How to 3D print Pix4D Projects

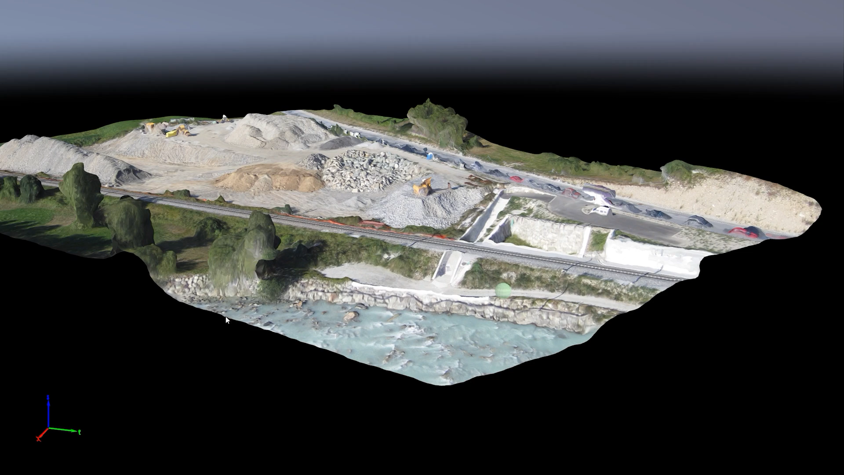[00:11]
For this example I'll be using the construction site scene that is included with the Pix4D application and turning it into this 3D printed model.
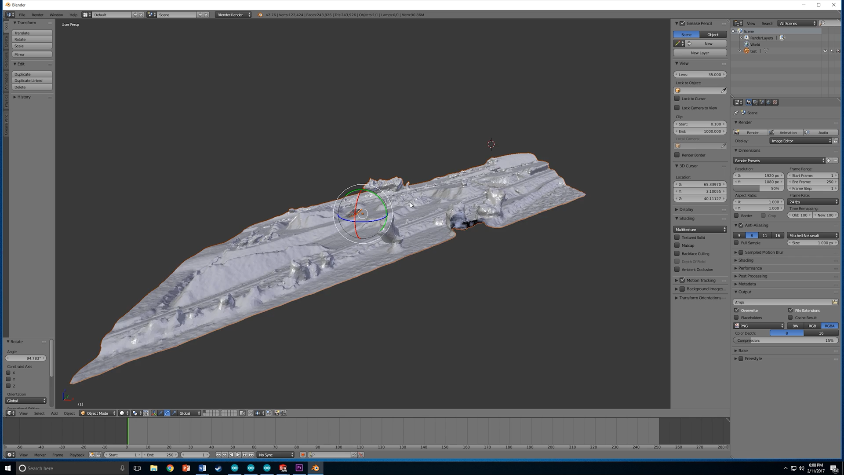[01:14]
When you've imported the obj file into Blender go ahead and rotate it so it's flat and then we'll proceed to add the modifier that will create the thickness in the plane.
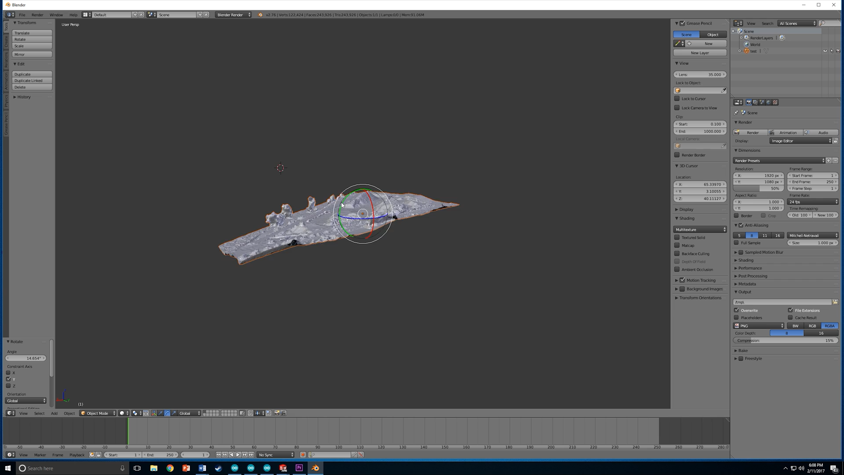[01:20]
Now at this point you've got several objects selected because the
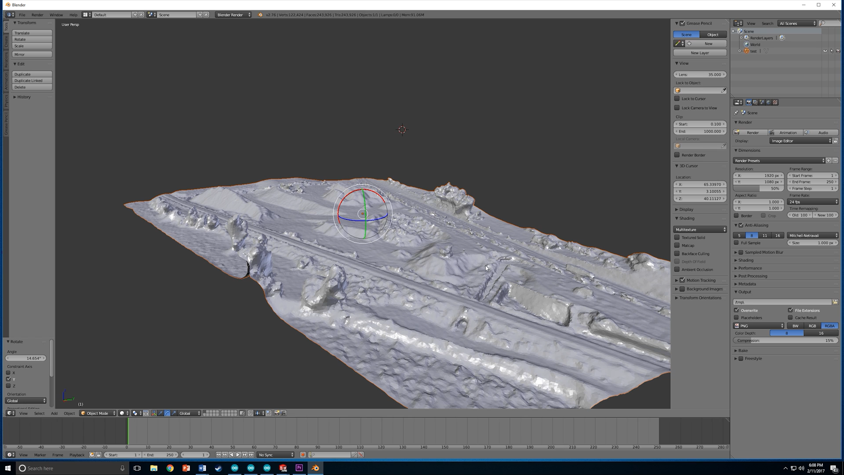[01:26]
outline is orange so we won't be able to access many features. So go ahead and click on the model once it'll turn into a yellow outline and you'll get a whole range of new features that we need. Click on the little wrench icon and that'll bring up the modifiers menu.
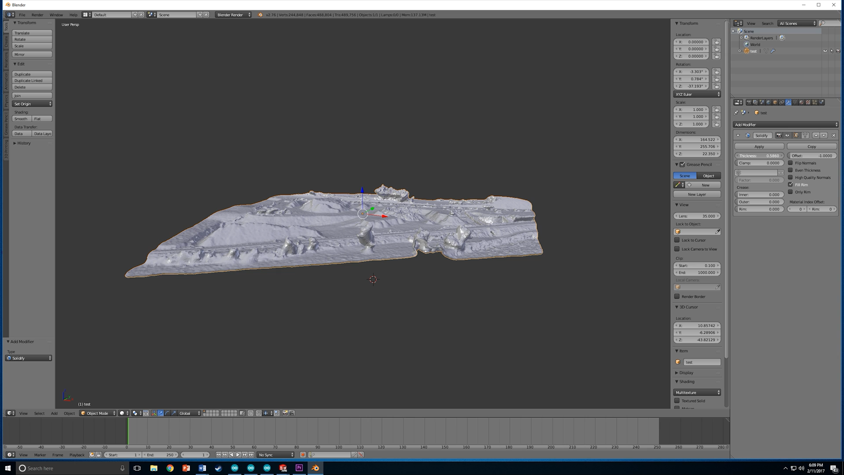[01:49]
In the second column there's a solidify modifier that we're gonna be using and as you can see there's already a thickness added to the plane. To change the thickness put your mouse over the slider with thickness written on it and move it around right and left and that'll change it.
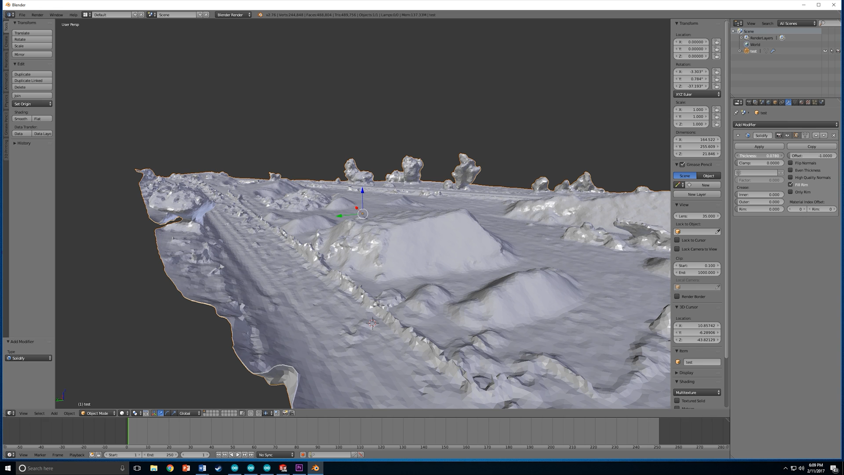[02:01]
You will have to experiment with this yourself because every model will be different. You want to get the highest thickness so as thick as possible without impacting the quality of the model. As you can see the sharp edges over there they'll start to degrade once you add too much thickness.